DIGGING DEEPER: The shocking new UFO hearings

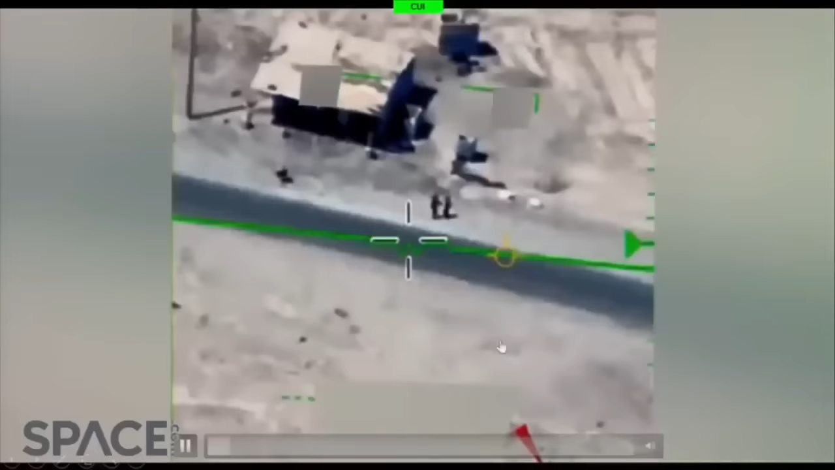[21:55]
You'll see it come through the top of the screen. There it goes.
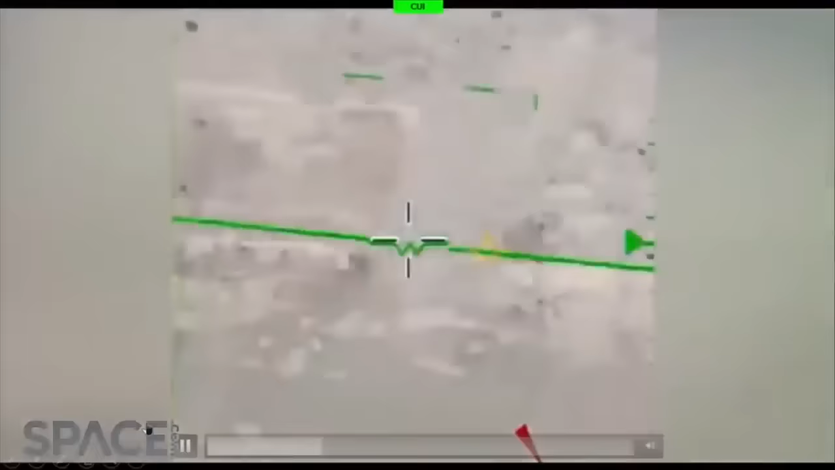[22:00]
And then the camera will slew to follow it. You'll see it pop in and out of the field of view there.
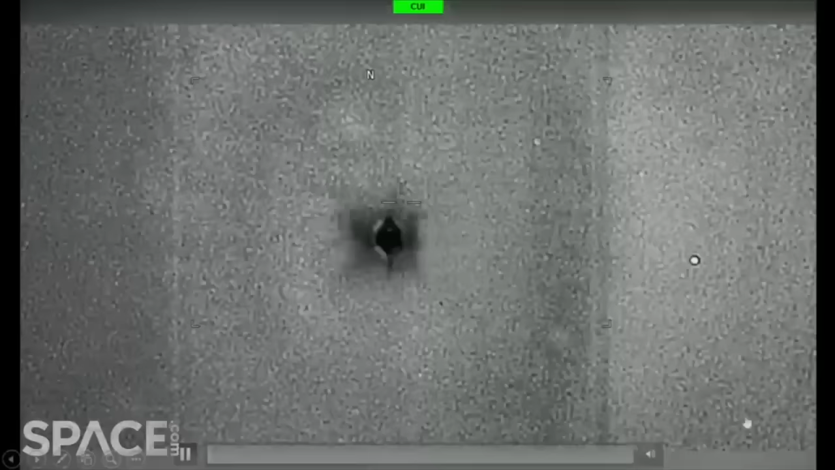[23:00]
It's a shadow image, right? It's not real. And so what you're looking at is this is in the infrared. This is the heat signature off of the engines of a commuter aircraft that happened to be
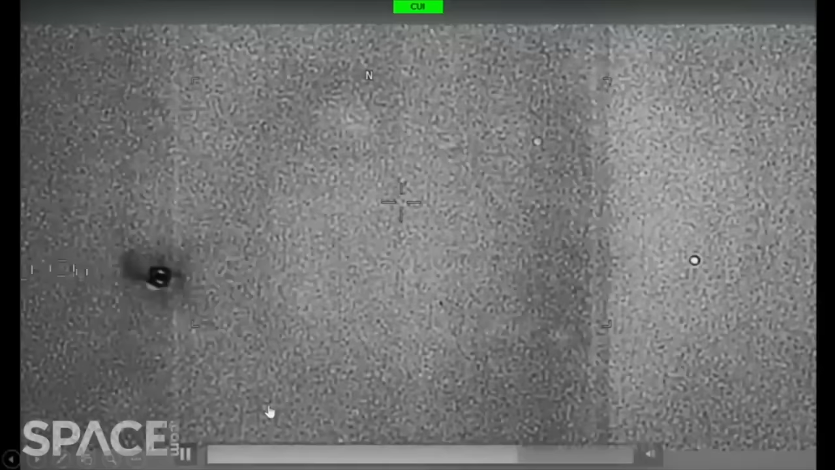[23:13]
flying in the vicinity of where those two MQ-9s were at. This is the kind of data that we have to work with.